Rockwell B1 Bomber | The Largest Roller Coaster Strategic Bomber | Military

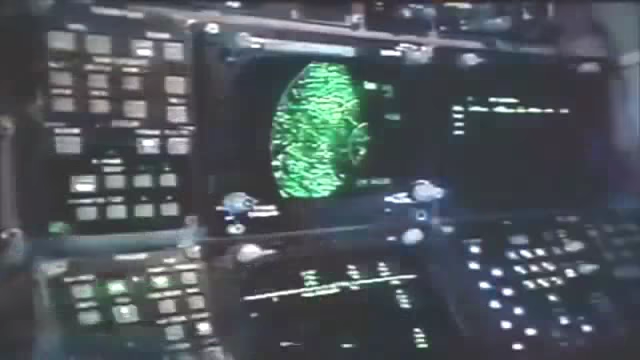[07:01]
the offensive systems officer his job is to get the switches configured and get the ins configured and everything so he can drop bombs the most accurate
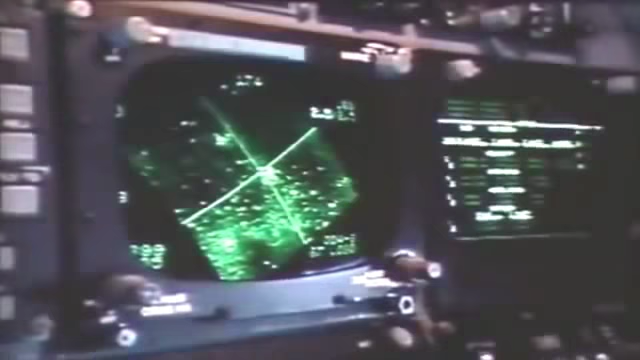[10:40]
because the b1 travels faster than the human eye can focus a bomb site the bombardier relies on a computer